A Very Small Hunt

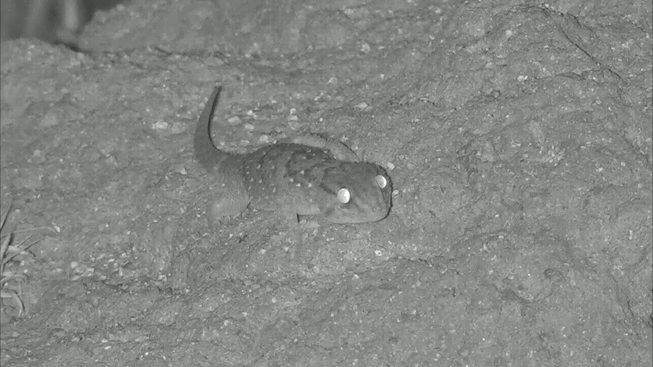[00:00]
have here. I think it's hunting. I don't know what we have here. It's obviously a lizard, but I don't know the species. Oh, wow. Did you see that? Yeah, it's not a skink. I think it's a gecko.